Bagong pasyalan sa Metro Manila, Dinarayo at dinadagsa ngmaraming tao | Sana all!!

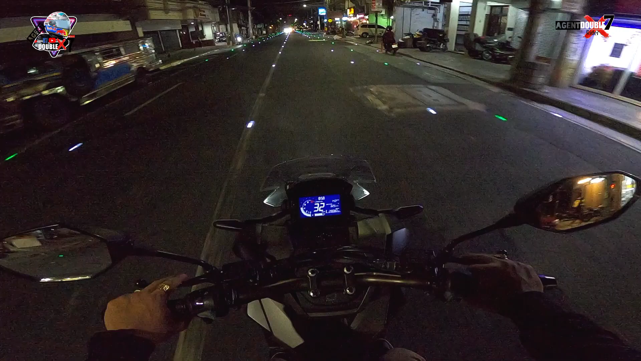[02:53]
Ang ganda ng parang ano, yung ilaw ng kalsada dito sa Maynila.
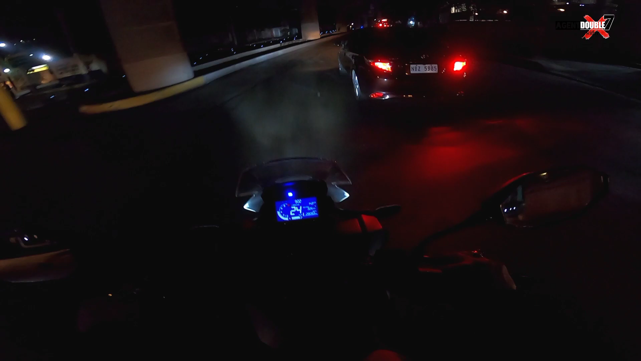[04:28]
United Nation. Ang gandang tignan nung ilaw, oh. Yung linya ng ilaw sa kalsada. Wow, ganda.
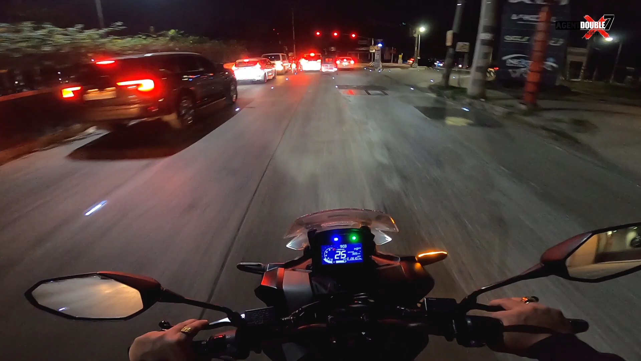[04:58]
Stop. Let's go.
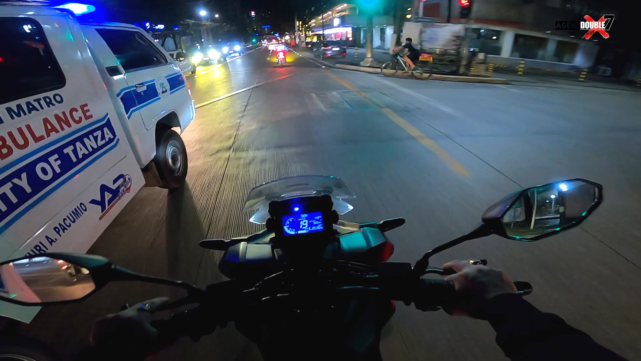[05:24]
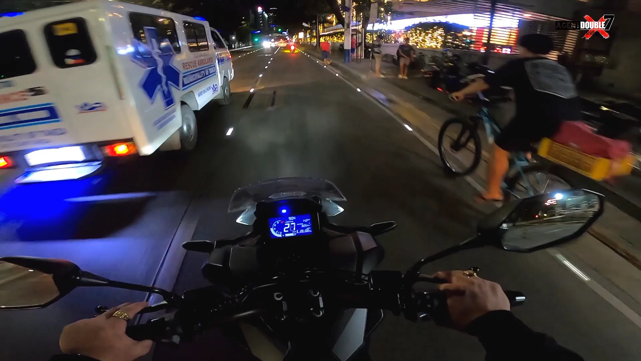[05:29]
Wow, may pailaw pa rin dito.
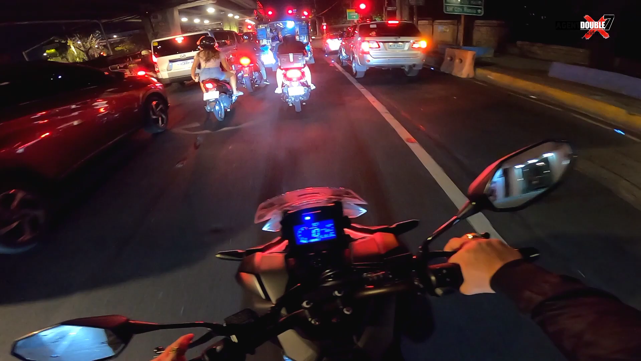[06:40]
Dito na tayo sa may City Hall. Manila City Hall na tayo, mga lods. So touchdown, Manila City Hall.
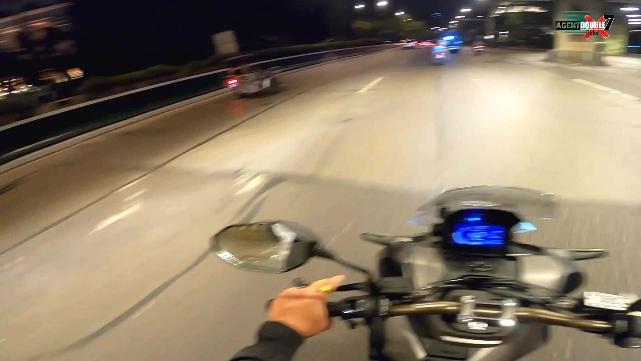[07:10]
Yan o. Mamaya dadan tayo dyan. Check natin yung labus nila. Kasi nirenovate na pala yan eh. Maganda na yung structure niyan sa ilalim. Hindi na siya tulad nung dating bako-bako ata. Tapos maruming tignan. So dito tayo dadaan. Dito tayo sa dulo. Yan.
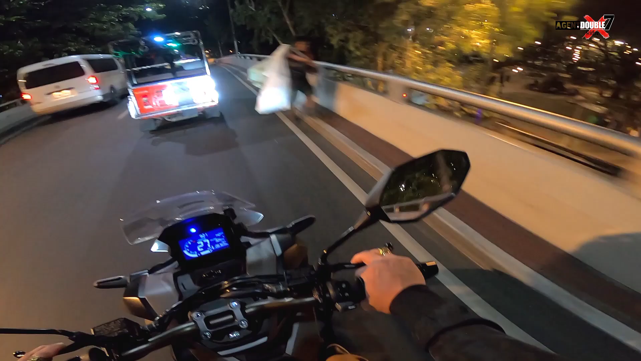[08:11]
Dito lang yun eh, sa likod ng Manila Post Office. Yung nasunog na National Post Office. Dito yun. Kakanan tayo dito.
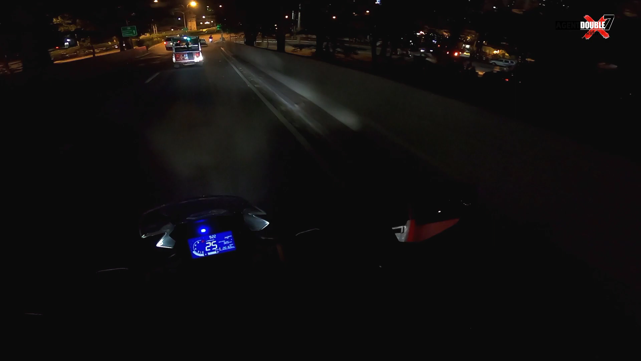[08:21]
Dito yun oh. Skolta Ferry Station. So dito, hindi na tayo didiretso doon kasi John's Bridge yan. So dito tayo, pang malupitan. No. Malamang may parking dito. Parking space.
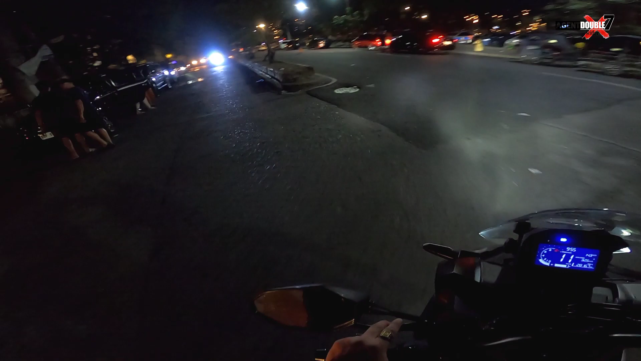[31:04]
Dito sa may nasirang natunog na National Post Office yun. So likuran lang.
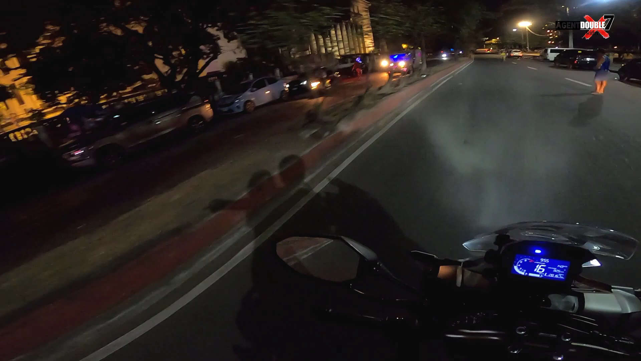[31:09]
Bago pagdami. Ganito pa rin dito.
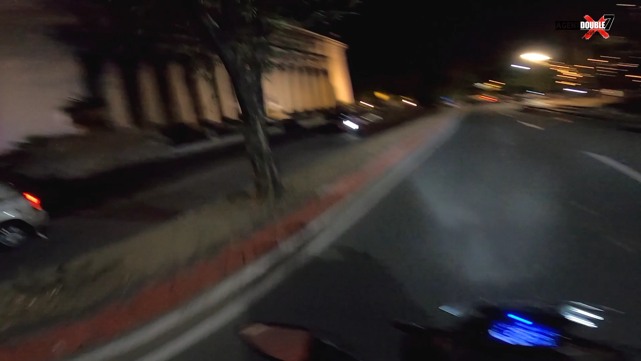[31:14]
Nakikita mo yung sulok na building ng National Post
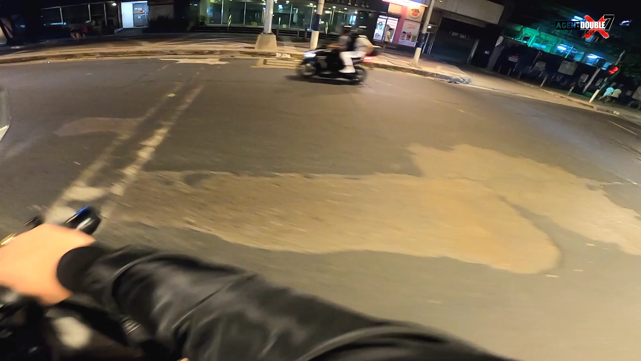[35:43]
Kanan tayo dito sa may United Nation. Kanan tayo dito.